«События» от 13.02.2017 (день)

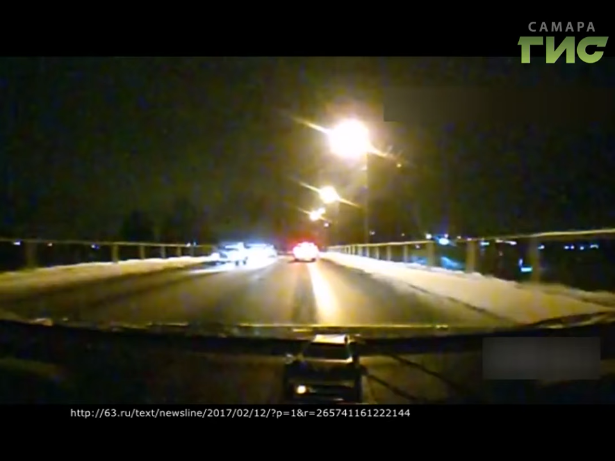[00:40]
На улице Белорусская в Кубышевском районе ВАЗ повис на мосту через реку Татьянка. Происшествие попало в кадр видеорегистратора, проезжающего мимо очевидца. Рядом с машиной находилась компания молодых людей, которые пытались втащить ее обратно на проезжую часть. Еще одно ДТП, на этот раз массовое, произошло утром на Волжском шоссе.